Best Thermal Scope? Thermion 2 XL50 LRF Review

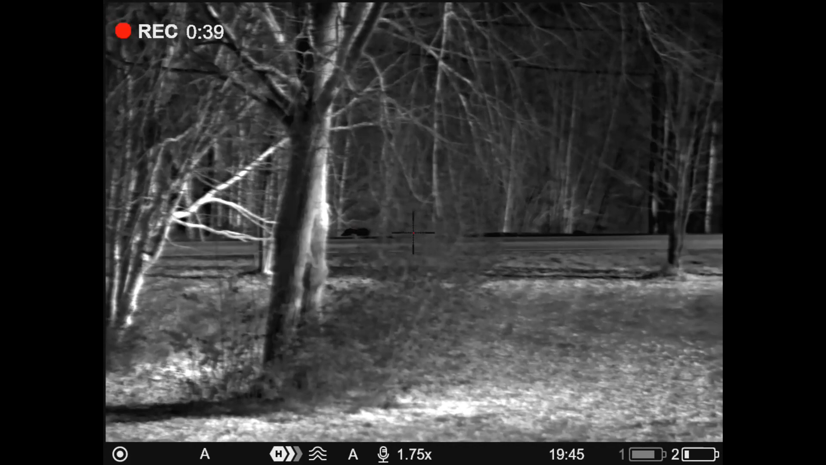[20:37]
Try that zoom feature again. I really like this scroll wheel zoom.
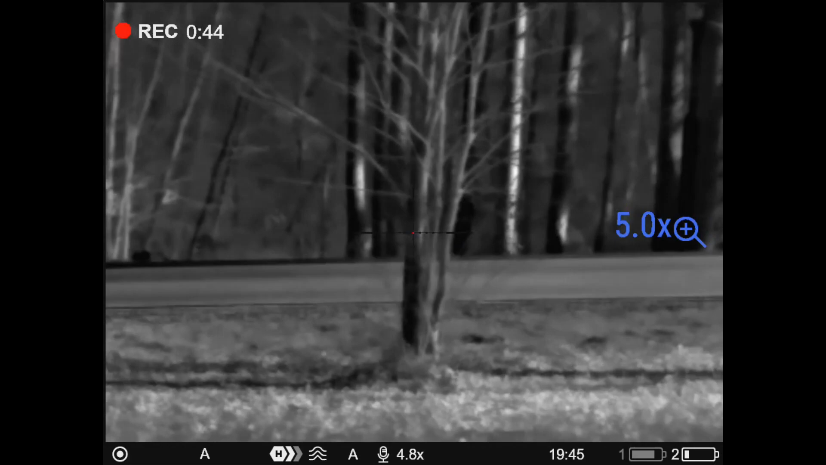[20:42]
26.
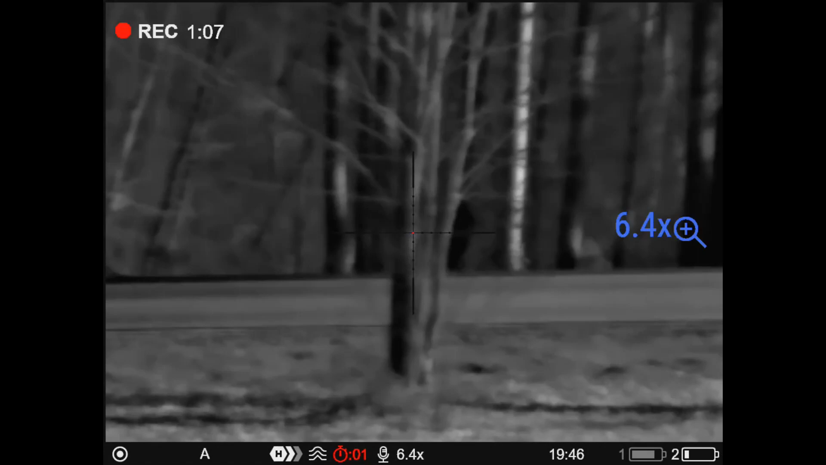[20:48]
Great resolution there. This mag. Turn on picture in picture.
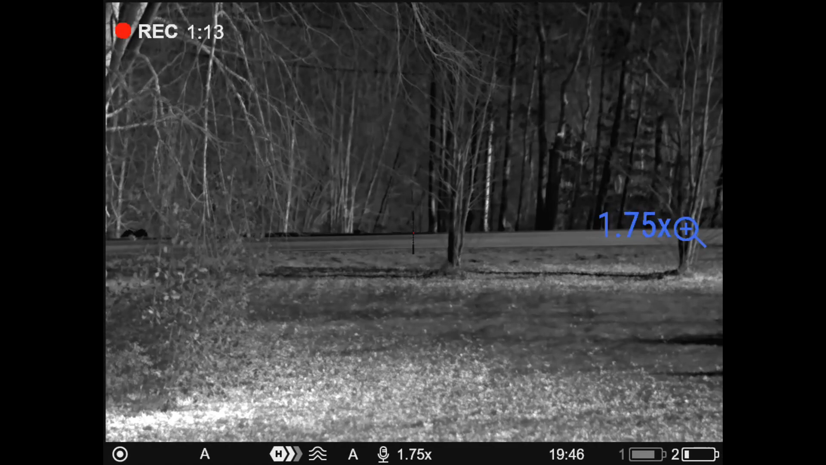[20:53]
This is really cool too, so I can variably zoom in with picture in picture.
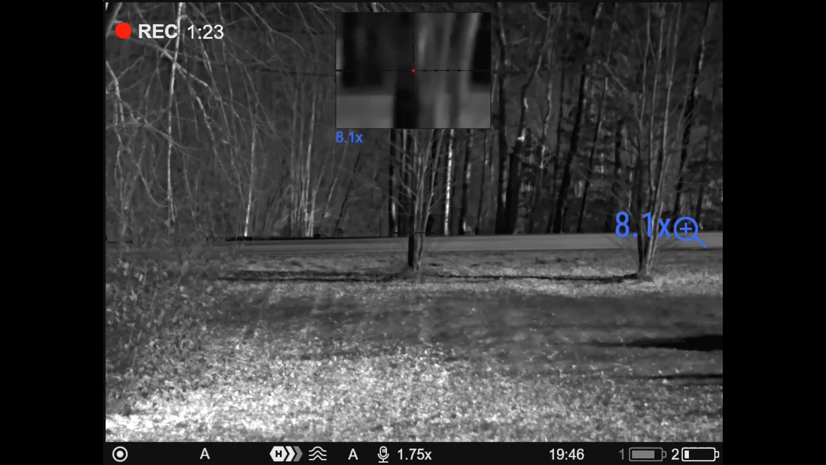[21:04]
It's like maybe 3. Okay, so it's 2/10 at a time per scroll of the scroll wheel for that picture in picture zoom.
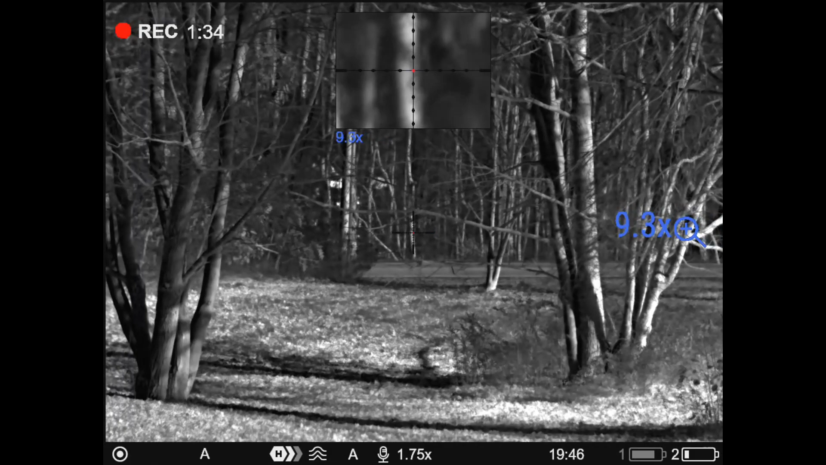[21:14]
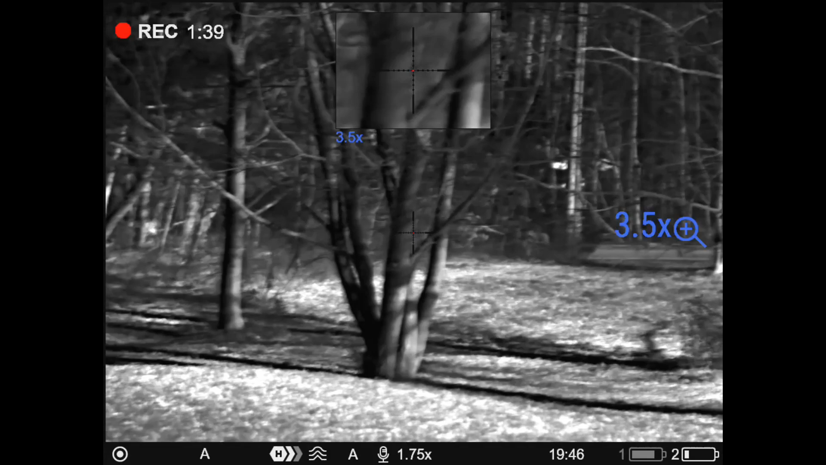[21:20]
Keep your base and then have a nice zoom.
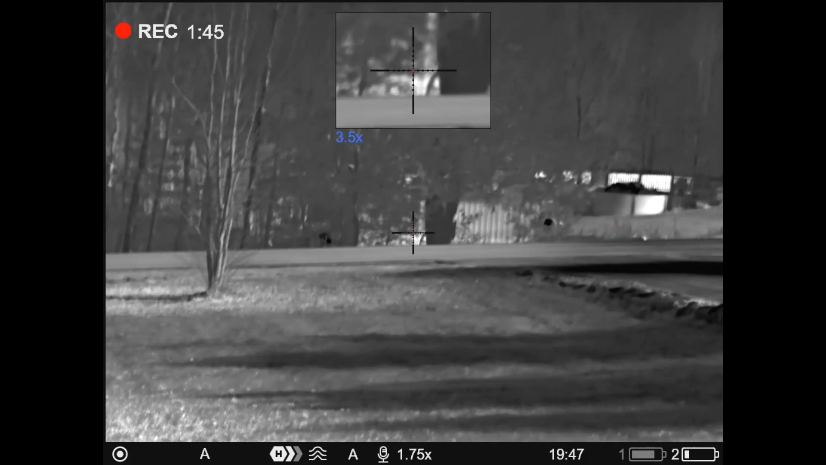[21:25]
Your picture in picture. That's really nice.